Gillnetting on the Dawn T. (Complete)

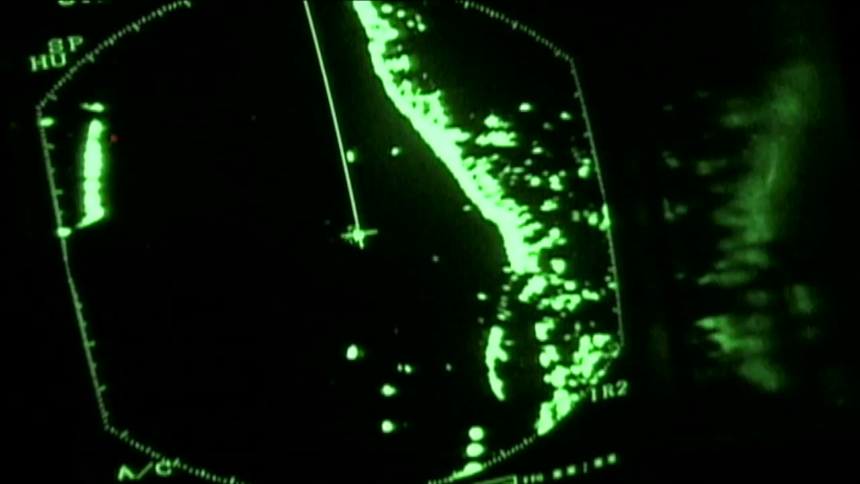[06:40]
You have to deal with a few boats on moorings in the beginning of the way out. And after that, it's just, you know, buoys that mark the channel.
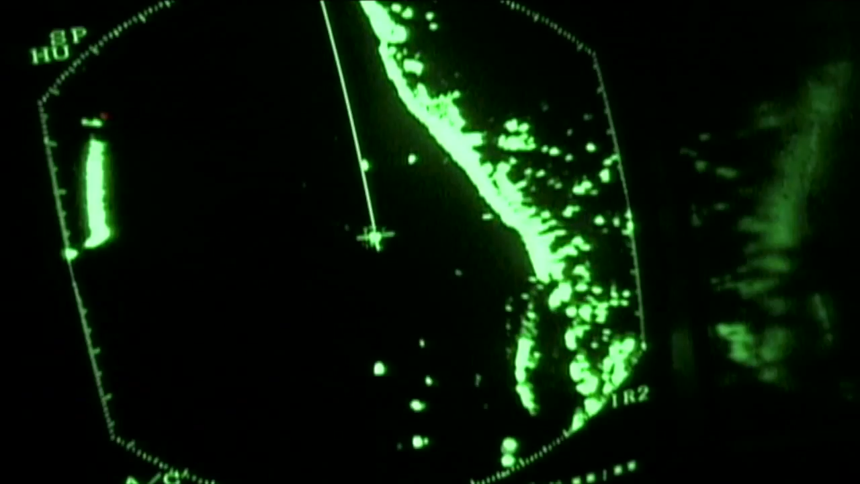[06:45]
And you gotta look out for a bar here and there.
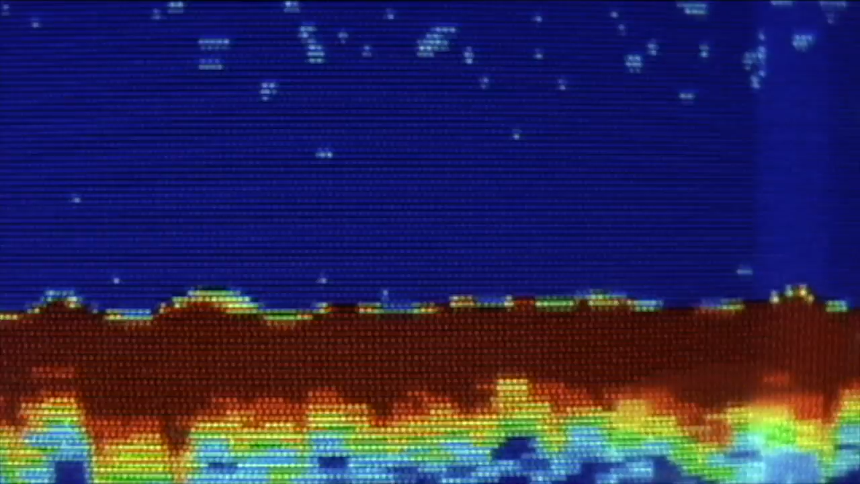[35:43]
I'm always looking for fish on the bottom with my fish recorder,
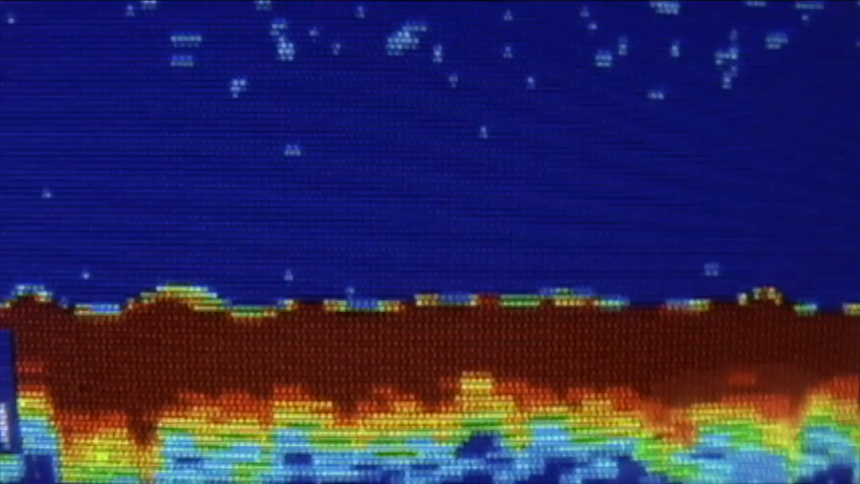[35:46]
just to have different options if the fishing does decline.